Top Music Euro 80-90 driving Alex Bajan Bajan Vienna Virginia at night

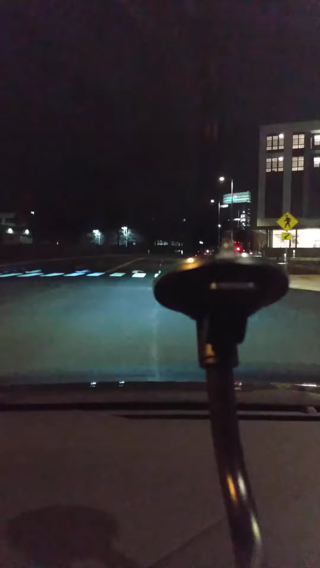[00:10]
I don't know if I'm going to Cafe Milano tonight or maybe Trump International Hotel or someplace else, huh? I don't know yet. Let's see.
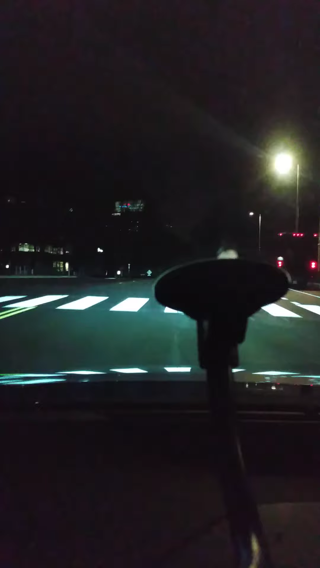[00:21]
I don't know how to turn off this ring now. Yes, I know what to do now. Okay, just one second.
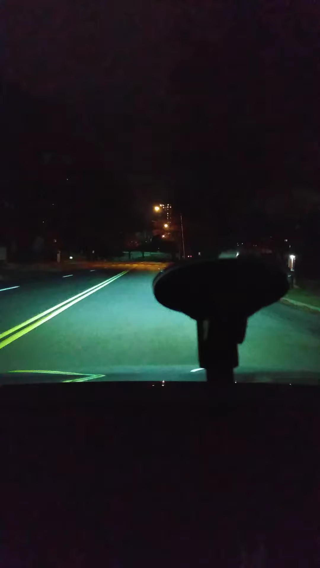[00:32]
Yeah. Oh. Great music. See, this McLean is the richest part of Fairfax County. Average per capita is $295,000.
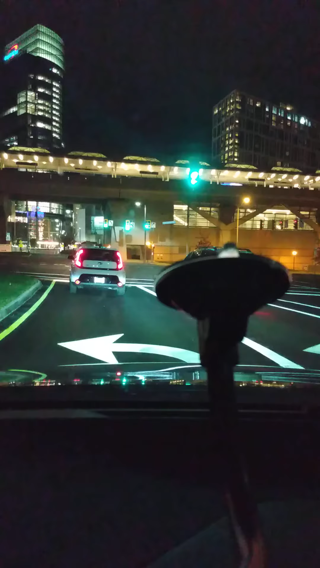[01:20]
Beautiful business centers. Above we have a subway, a metro, and then becomes over the, you know, and you see, in 1/2 mile, you have to go right. To the right. Yeah.
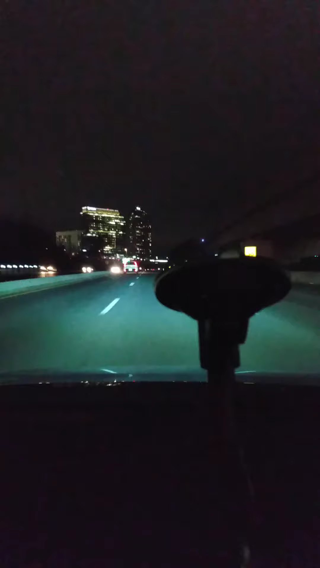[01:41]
Alex Bajan z Waszyngtonu, Washington DC, Sabbath, wonderful
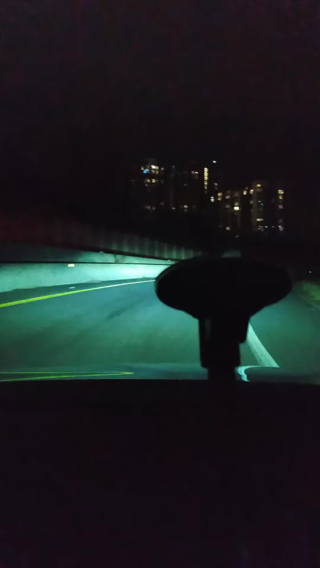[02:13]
skyline of the business centers everywhere, Capital One Bank, Lockheed Martin headquarters, FDIC, Pentagon Federal Credit Union, my bank, Lockheed Martin, you know, all of them, Siemens, Round Corporation. I used to work on the building on the left, for the Voistel of Northern Virginia, long time ago, yes.